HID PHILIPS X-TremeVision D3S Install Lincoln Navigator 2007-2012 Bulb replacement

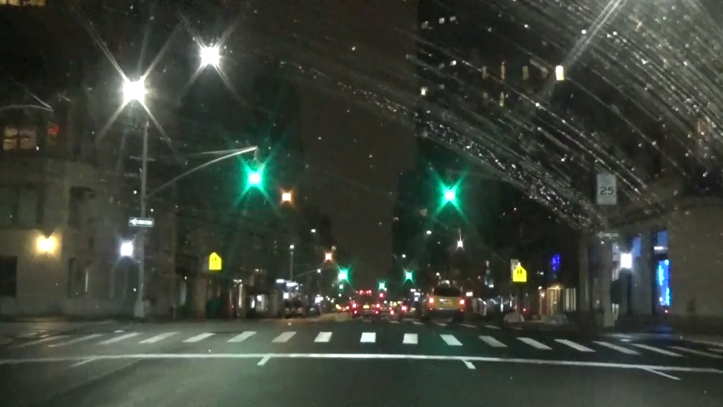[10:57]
So. Driving. Driving. A driving shot. Wasn't able to capture. The beauty of these light bulbs.